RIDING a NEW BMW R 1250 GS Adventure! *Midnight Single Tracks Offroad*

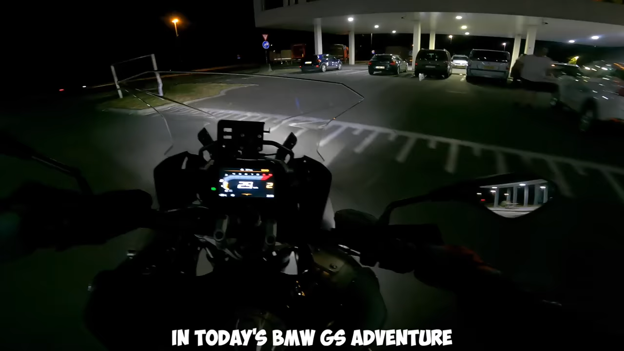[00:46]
Hey, why is he parked on the bike lane? We are just going to go GS style.
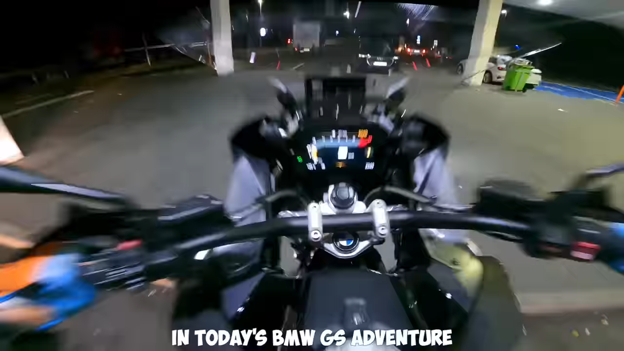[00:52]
Over here, go over there. Or he, what he, what he? Oh man, he or she is drunk as hell.
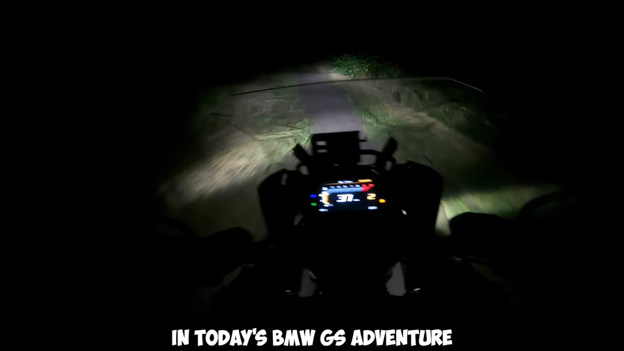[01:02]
Everything comes around the corner. Never know what happens. You should never get too comfortable. Now, I am also not feeling...
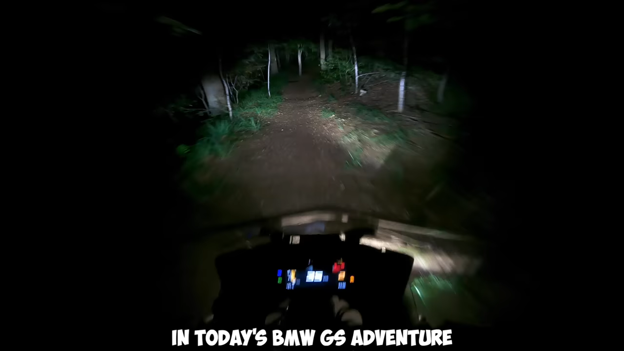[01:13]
Oh, this is tight. This is tight.
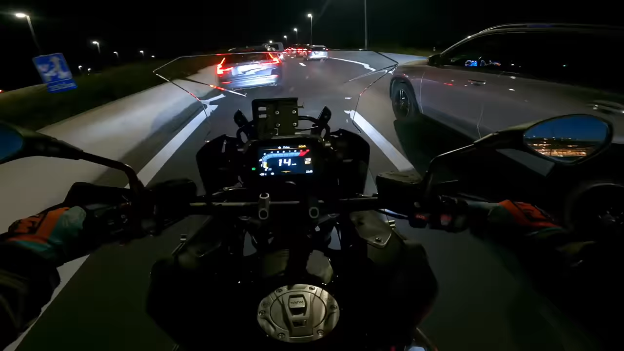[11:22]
Highway. Cutting traffic once again. Now, something just flew inside my helmet and it's making its way to my ear.
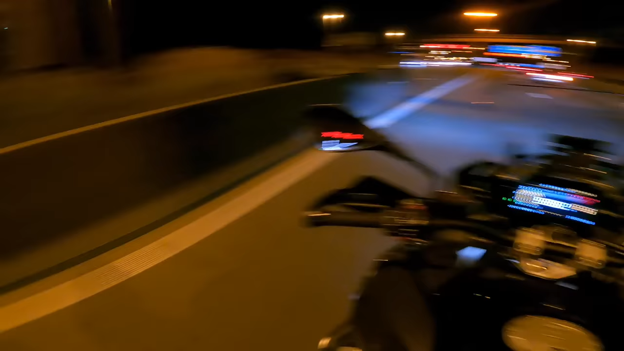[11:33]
I'm not sure what it is, but oh, that, that guy just got a speeding ticket and I got on camera. Do I have it on camera? Yes, I'm recording. Hey, why is he parked on the bike lane?
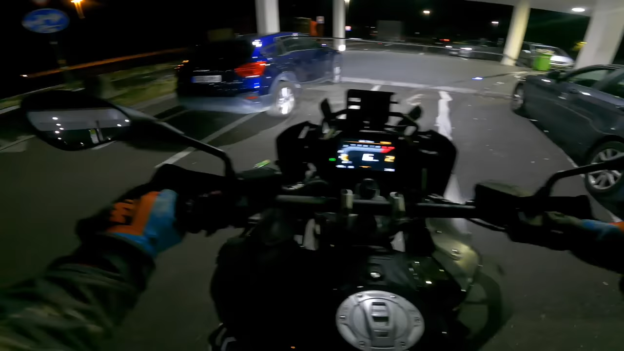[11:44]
This is the bike lane, dude. What the hell are you doing? Seriously, you can't park there, mate.
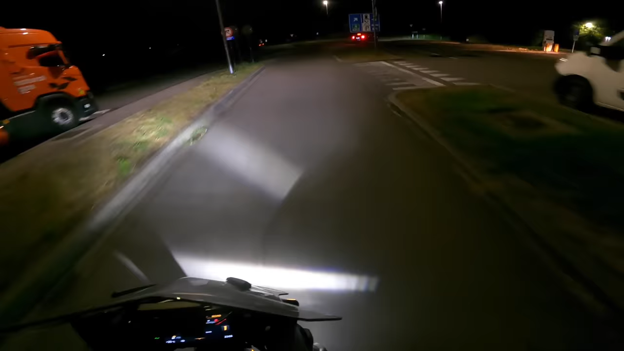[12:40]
Your brake lights work, but sir or ma'am, I have no idea what you're doing, but how can you not have your lights on? Look at that. Just no lights whatsoever. Not even in the front.
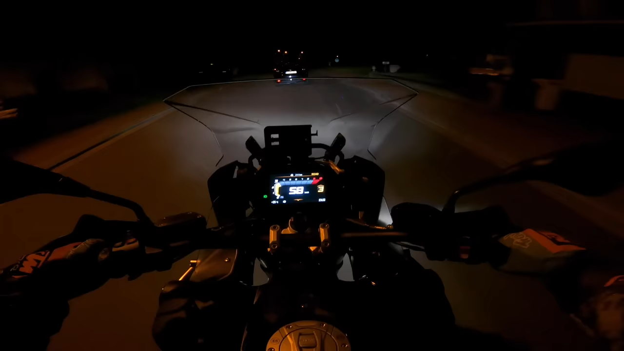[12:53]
Or he, what he, what he? Oh man, he or she is drunk as hell. I'm gonna flash my lights. Oh, you're doing it. Jesus Christ, she has no idea what she or he is doing. Look at that. Yep, drunk as can be, drunk as hell.
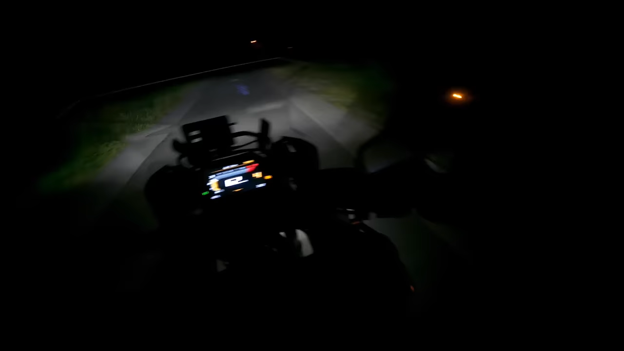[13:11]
Okay, so if you go right here, I go home. If you go straight ahead, I'm going straight into the forest, single tracks and whatnot. Okay, time to make poor decisions. Road, enduro, here we go, enduro. Can I full throttle, warning, DTC setting. Can I full throttle it without releasing the gas? Let's try it. Oh yeah, yeah, I just killed a toad. I think I just ran over a toad.
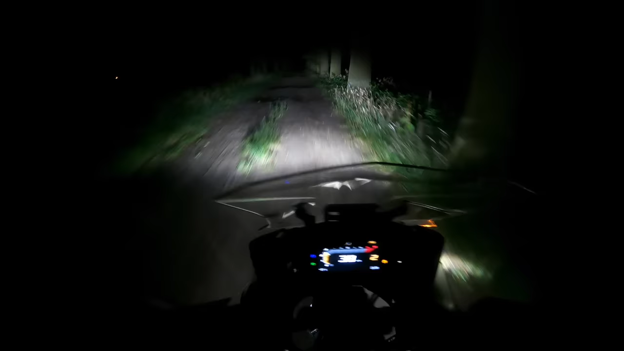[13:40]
Can we do a little jump here? Yeah, a little bit of jumping, not too much. Going left here, do not stick out the leg, Smokey, do not stick out the leg. Don't kick my shins again.
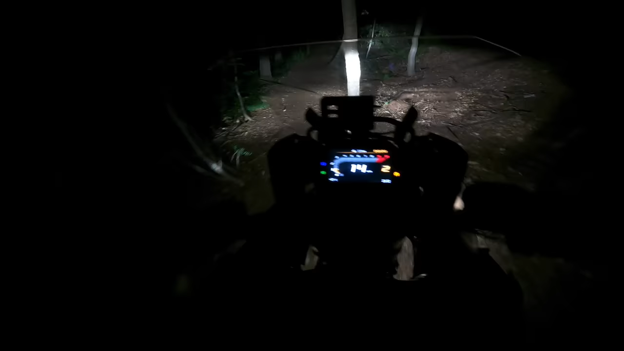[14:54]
This is really tight. left right swirl. Oh shit, I seriously don't like this. Oh, I think it was my Aquarius in my briefcase, in my top case. Oh jeez. Oh man, I'm getting the hell out of here.